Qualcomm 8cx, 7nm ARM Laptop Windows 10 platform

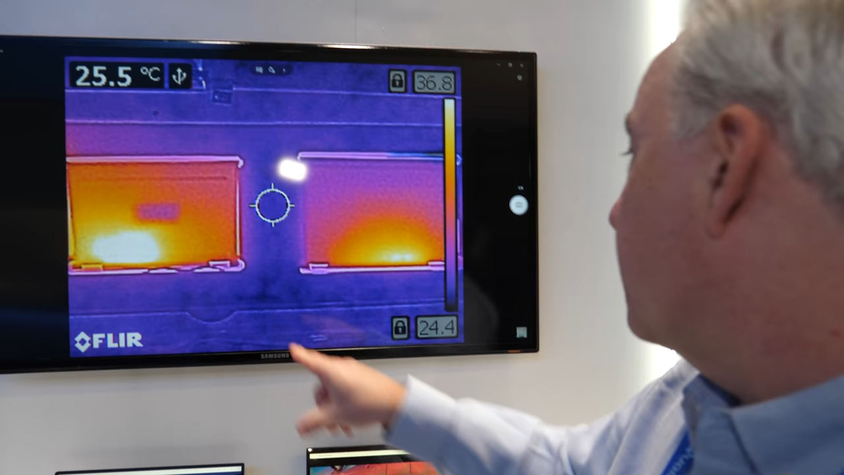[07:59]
On screen: spot 25.5°C
So you can see how hot a product that uses
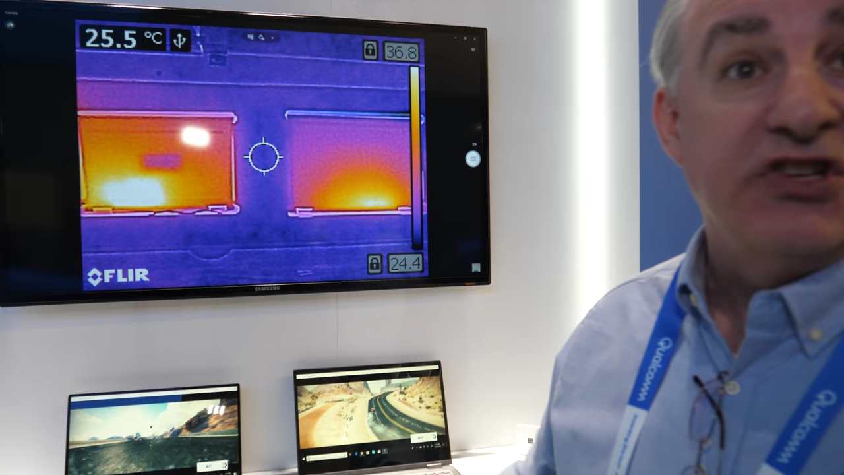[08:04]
On screen: spot 25.5°C
traditional x86 architecture is versus something that's using the ARM architecture.